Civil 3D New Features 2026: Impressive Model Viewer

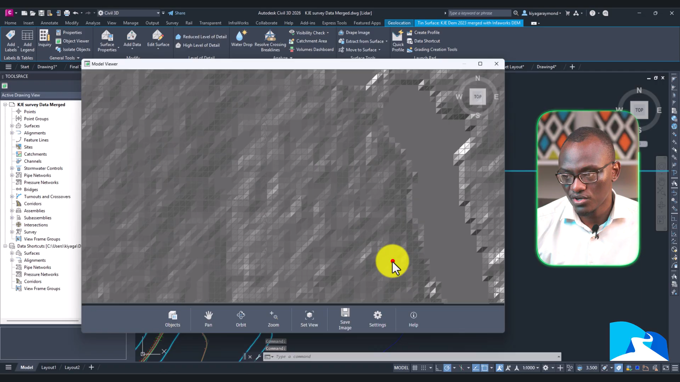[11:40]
i now i'm able to pan and say oh this is the river nile and i'm having a good appreciation of okay
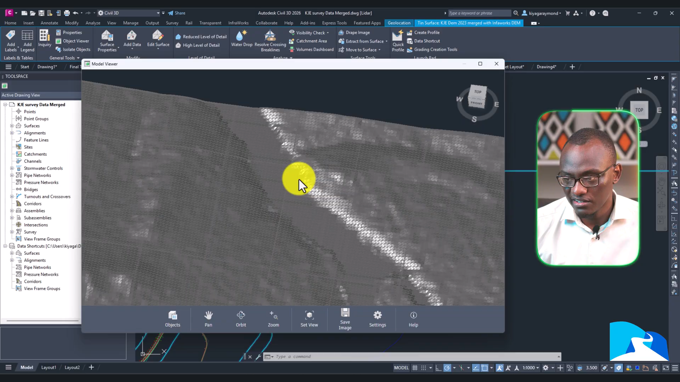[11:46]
um surface seems okay and you can see it's a very heavy surface um may
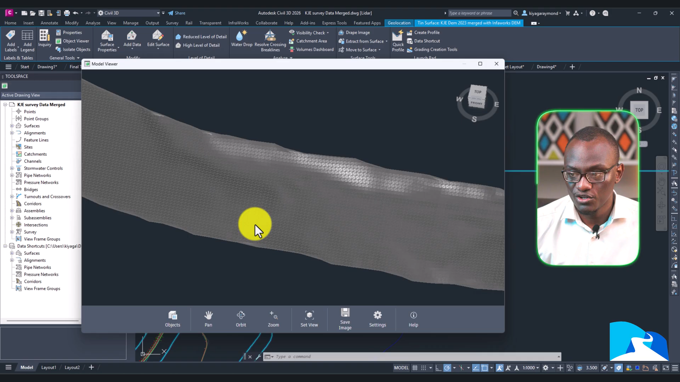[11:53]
look like but it's quite very heavy um but the beauty with this is you're able to view both of them
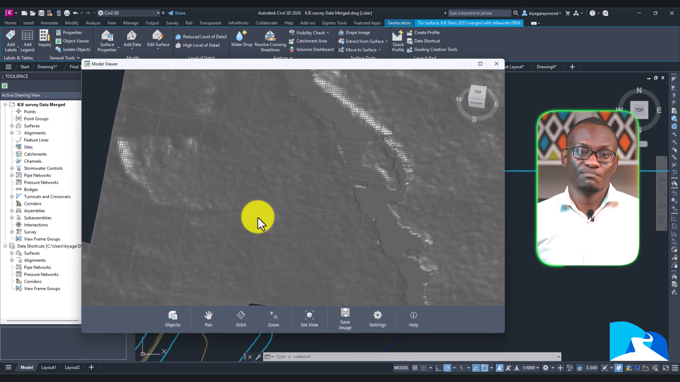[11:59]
because i was a bit worried where i was like okay maybe this is for viewing very short sections and very complex sections but i mean however they build this i'm really impressed so